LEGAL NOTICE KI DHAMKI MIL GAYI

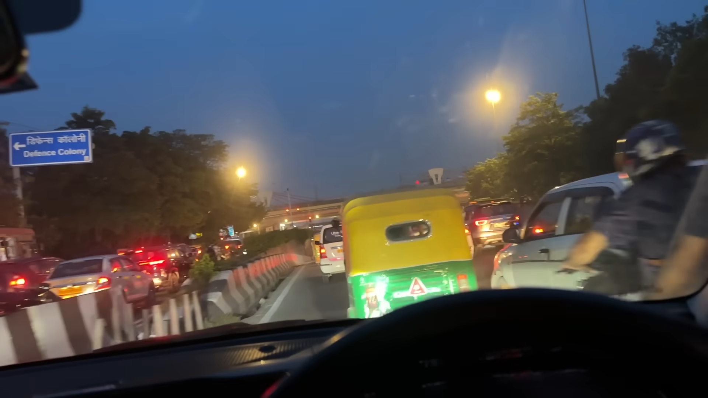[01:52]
हमारी गलती ये हो गई कि हम एकदम पीक टाइम पे बाहर निकल आए,
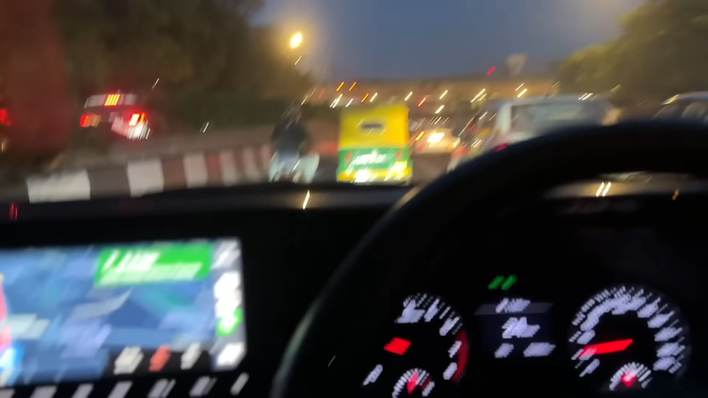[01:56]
और अभी 20 किलोमीटर के लिए भी 46 मिनट दिखा रहा है।